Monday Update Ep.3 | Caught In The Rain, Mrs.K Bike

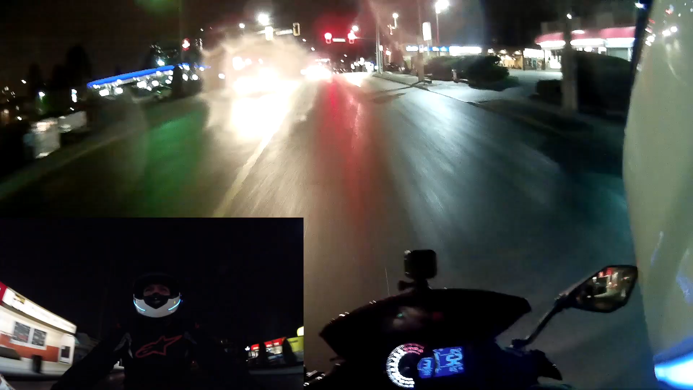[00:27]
this is uh awkward so i wanted to talk about something today
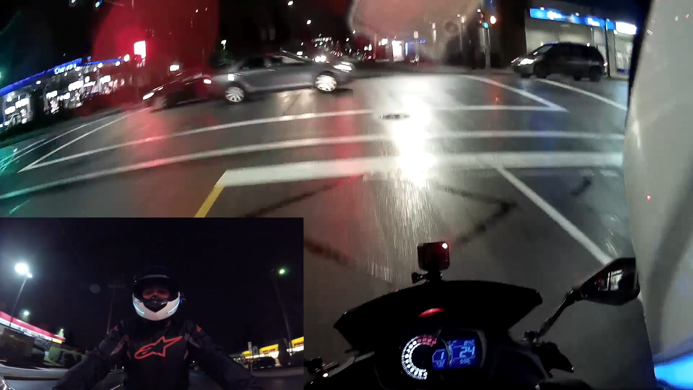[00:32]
and you know come out and uh go for a ride you know quickly do a monday video no problem because i had something in my mind because i had to discuss something with you guys and i figured you know what you guys like motorcycles you guys don't like the the going off and doing the whole car vlogs and all that stuff so i decided to come out sure enough it starts raining and actually i think this is kind of uh like a wet snow because that's what they're calling for but that's
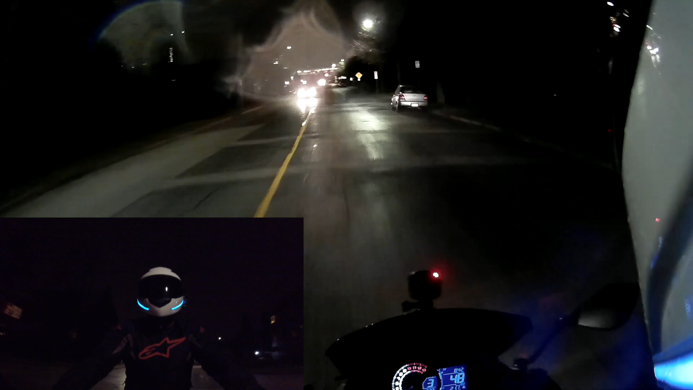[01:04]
supposed to be like in like four hours so this came early so regardless i have my dark shades on which is really really bad
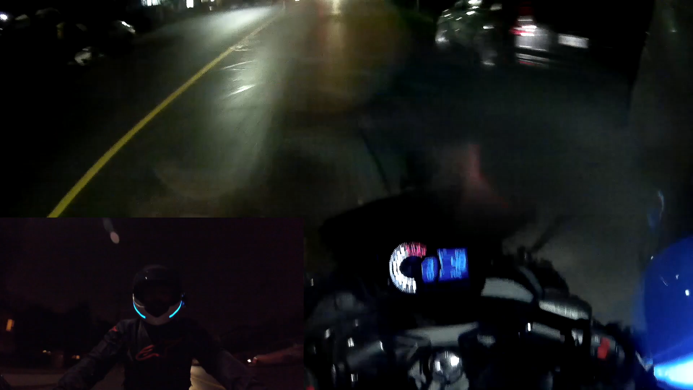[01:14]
um and now the water is just like pelting me that's not cool so that's that's yeah that's not gonna be fun but i'm gonna talk to you guys about mrs k's bike regardless because we are doing something different we are gonna actually make some changes to mrs k's bike